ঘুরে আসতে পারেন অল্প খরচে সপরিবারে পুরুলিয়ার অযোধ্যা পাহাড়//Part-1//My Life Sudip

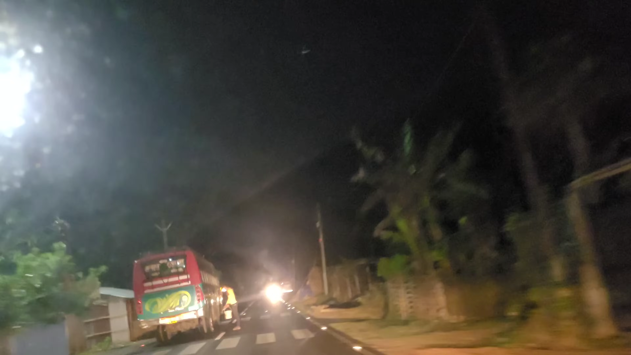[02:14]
মাঝে মাঝে একাত্রা গাড়ি দেখতে পাচ্ছি, নাহলে দারুণ লাগছে।
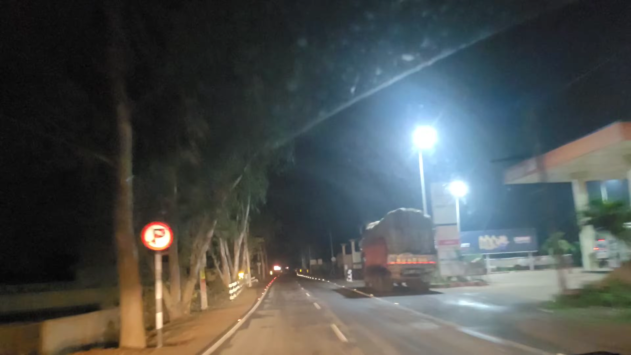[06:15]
এই মুহূর্তে আমরা বেলপাহাড়ির জঙ্গলের মাঝখান দিয়ে যাচ্ছি, দুদিকে জঙ্গলের গাছ, আর কোথাও না এই গাড়ি একাত্রা পাস করছে,